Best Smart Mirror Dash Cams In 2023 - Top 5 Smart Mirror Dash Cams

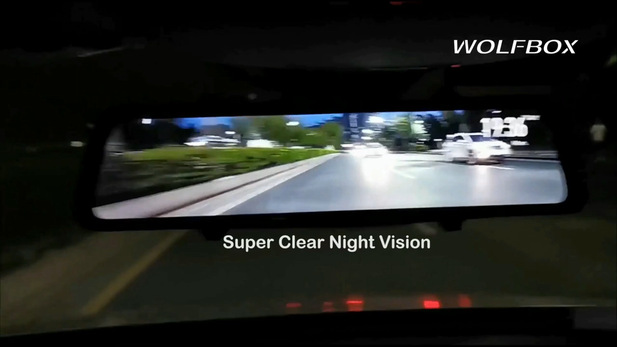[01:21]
With incorporated WDR and HDR tech balancing the lights,
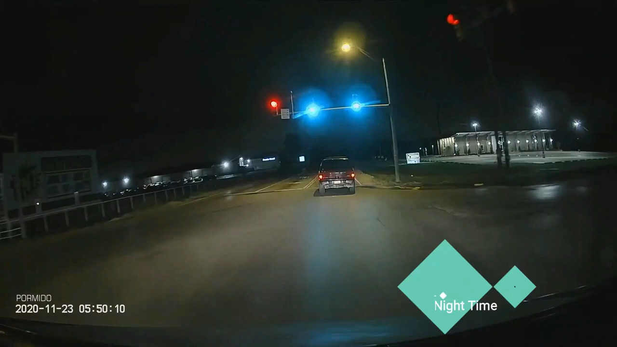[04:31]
With GPS antenna included, the driving speed, route, and vehicle's location will be recorded in the file as more evidence.
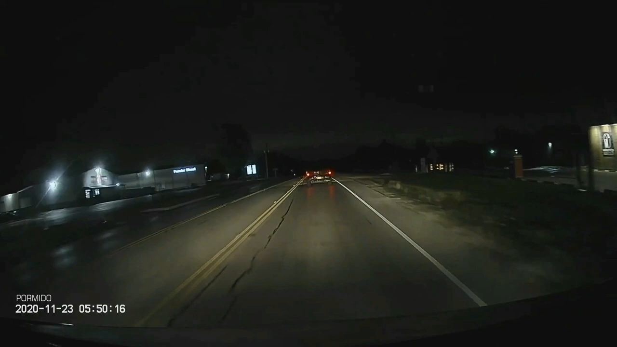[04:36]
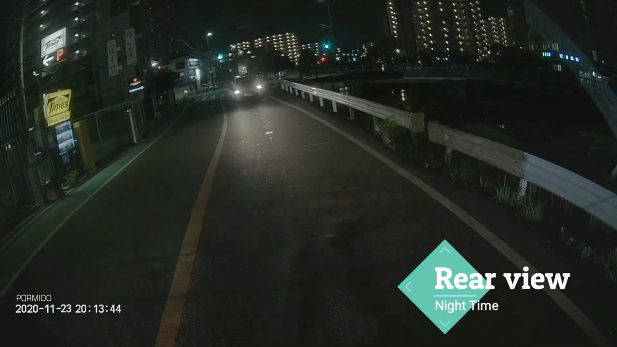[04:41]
The included GPS antenna can add driving speed, routines, and locations to recorded clips for additional evidence.
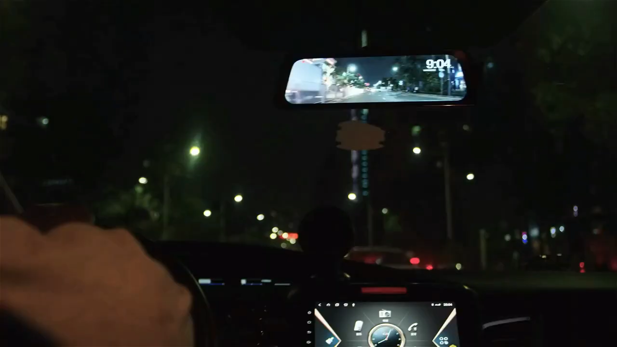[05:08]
A good performance for driving safely day and night.
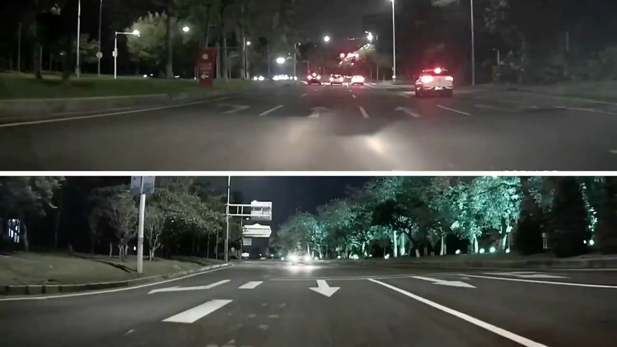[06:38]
Car mirror camera utilizes a full laminated screen to get the best image even under strong sunlight.